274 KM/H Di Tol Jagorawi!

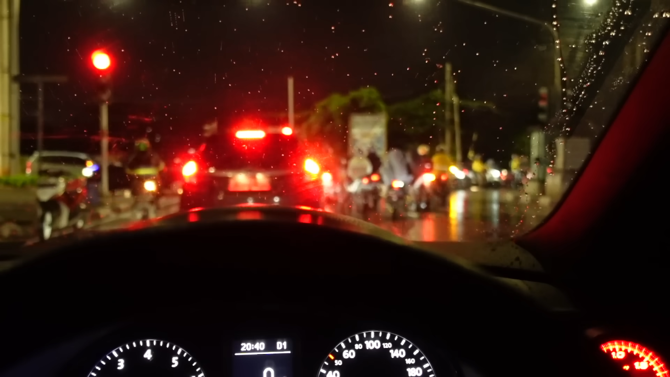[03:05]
Arah ke Cibubur Square dulu, ketemu sama yang lain.
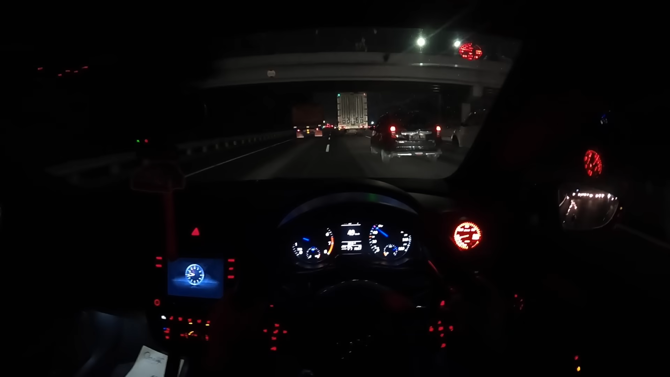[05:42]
Harus agak hati-hati nih guys, netran, gua gak berani. Lobang gak kelihatan. Terus juga ini habis hujan, licin. Ditambah ban Neova. Ada Denny, ada Mazda 2-nya Jackson. Depan gua ada Pola.
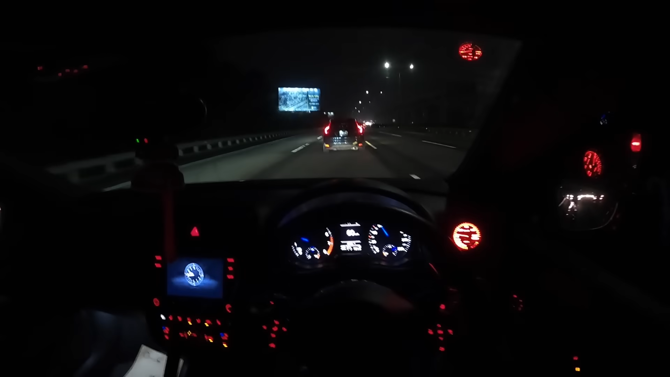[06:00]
1 jam 27 menit di Google Maps. Suruh mereka lewat dulu deh.
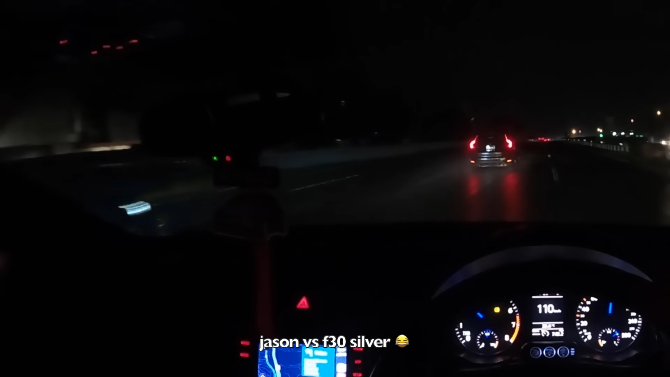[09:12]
Balapan masa 2-nya si Jackson sama itu seri 3. Bisa sejajar gitu ya. Nih Denny panas nih kayaknya nih ngelihat FRT. Aduh, gua ngeri banget. Hujan-hujan gini ngebut. Ah. Kita di belakang si Jason BW aja.
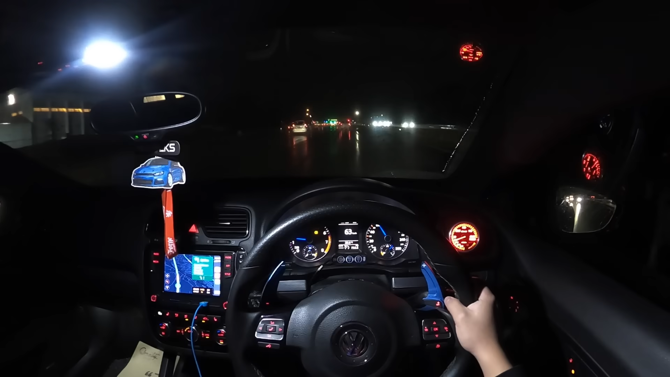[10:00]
bayar tol dulu di gerbang tol Ciawi.
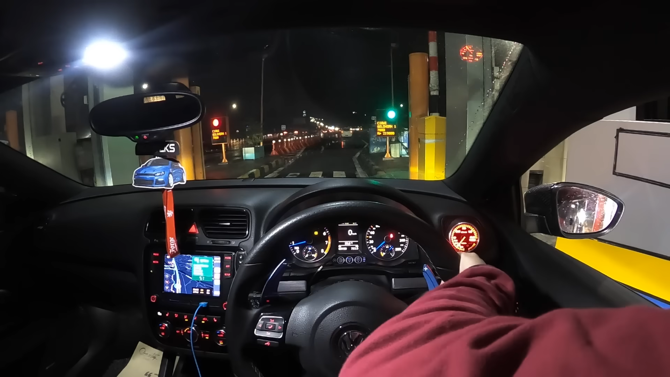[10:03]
Gua hafal kalau jalanan udah begini, udah deket puncak. Taman Safari Puncak Bandung, kiri. Siap.
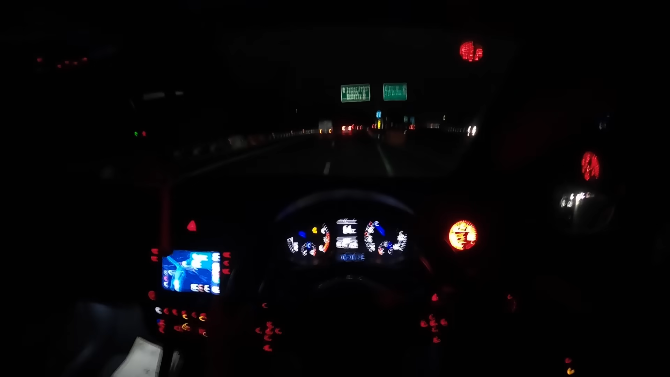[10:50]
Ya, sampai sini gerimis lagi. Kayaknya dingin deh nanti di puncak. Tinggal naik, udah keluar tol. Video dulu.
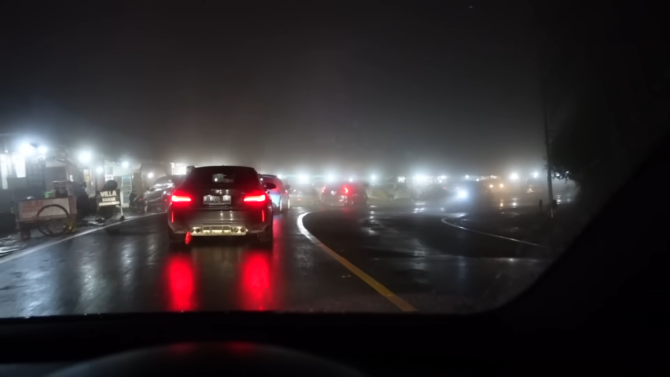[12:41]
Wah, ini kayaknya cuma sampai 100 meter doang deh. Itu gua ngeliat apa? Warung-warung aja lampunya buram. Bukan karena kacanya, tapi emang buram karena garam bun di udara luarnya. Gila, vibes-nya malam ini asik banget. Wih, boleh nih kali-kali lagi.
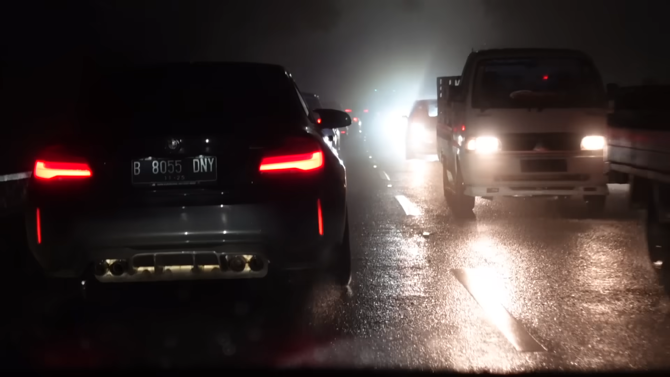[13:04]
Jalanannya lagi belok-belok, melingkar-lingkar.
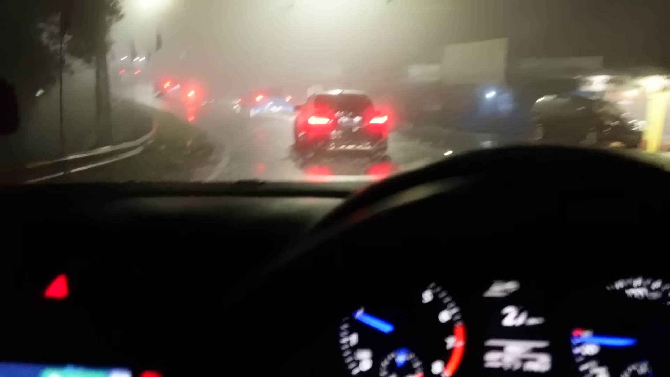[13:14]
Wah, ini kabutnya makin tebel, guys. Parah.
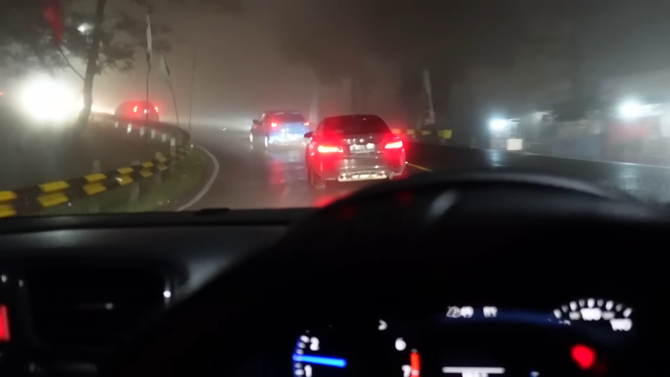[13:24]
Kabutnya makin tebel. Parah. Wah, ini sih tebel banget kabutnya. Parah. Seru banget. Itu motor sampai pada berhenti. Gila. Ini asal nyalip aja.
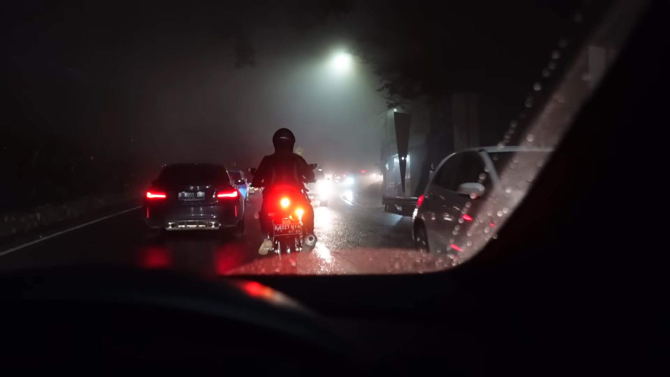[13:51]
Ini kaget. Ugal-ugal lawas. Nabrak bapak. Lagi licin-licin. Wah, ini sih benar-benar makin tebel kabutnya. Kalian lihat tuh depan, nggak kelihatan. Tuh, palang atas tuh nggak kelihatan tuh. Nah, buram.
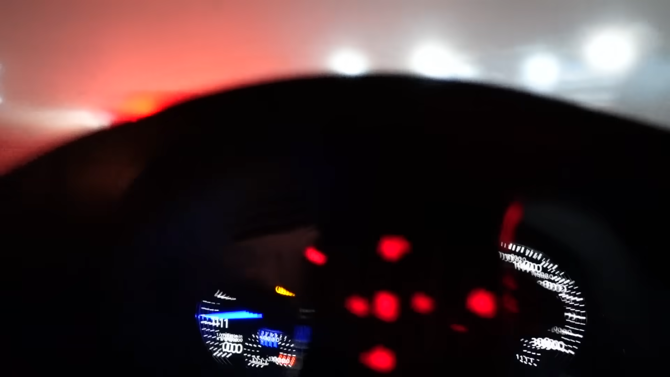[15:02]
Aduh, untung banget mobil Eropa tuh rata-rata emang ada fog lamp belakang. Sumpah, berguna banget. Kalian harus lihat. Ini Denny kalau nggak pakai fog lamp belakang sih samar loh lampunya.
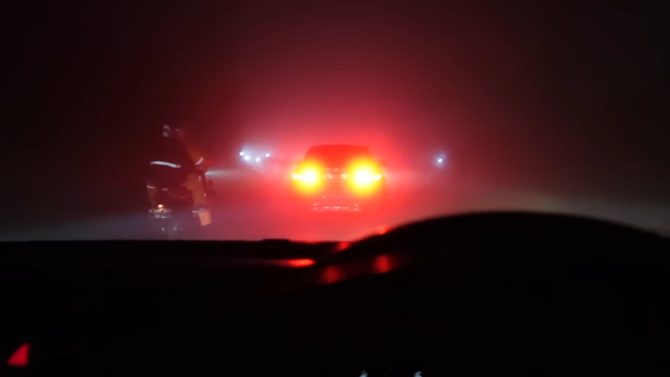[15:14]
Waduh, sumpah gelap banget. Enggak tahu nih gue lebay atau apa, gue nggak pernah ngalamin kayak gini. Segelap itu. Gimana nanti makin naik ya? Tapi jujur seru banget. Wah, itu semuanya sampai pada nyala lampu hazard. Bener-bener nggak kelihatan.
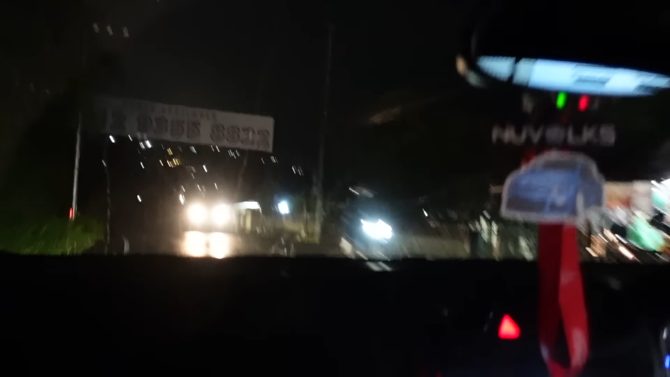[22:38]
Sekarang kita lagi nyari spot foto, guys. Gak kelihatan gelap ya?
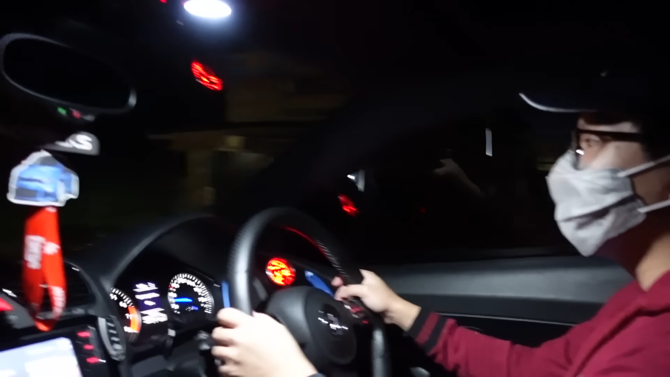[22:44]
Nah, sekarang kita lagi nyari spot foto. Gelap banget. Sekarang menurut lu masih ada kabutnya gak, weh? Udah gak ada. Tadi sih kabutnya gila banget ya.
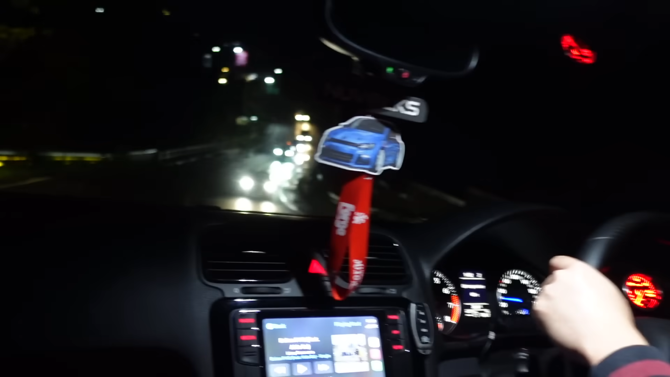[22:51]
Parah. Itu gue cuma ngandelin apa sih? Reflektor yang ada di garis tengah.
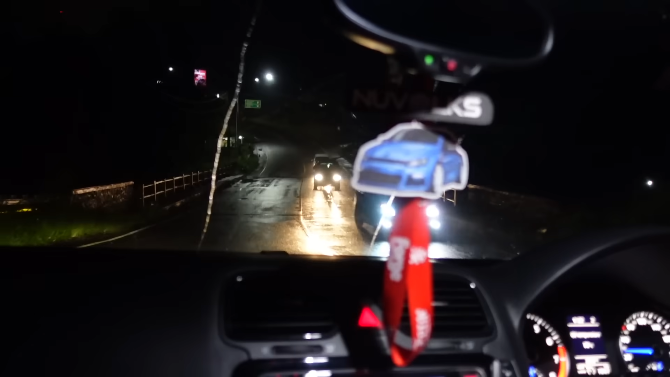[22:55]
Yang silver-silver itu. Kalau gak ada itu sih, wah gak tahu.
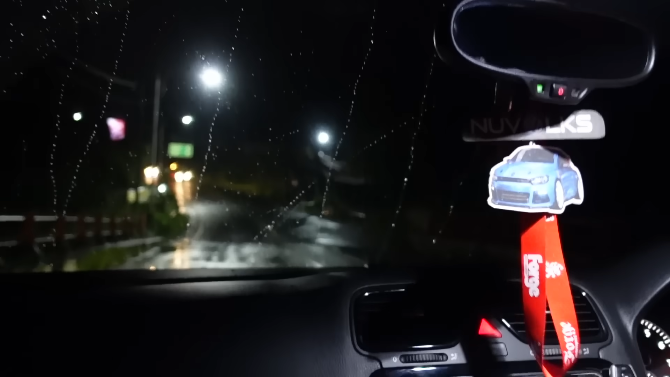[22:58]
Oh, yang di tengah-tengah ini. Iya, gue cuma ngandelin gituan doang. Cuacanya adem banget, enak.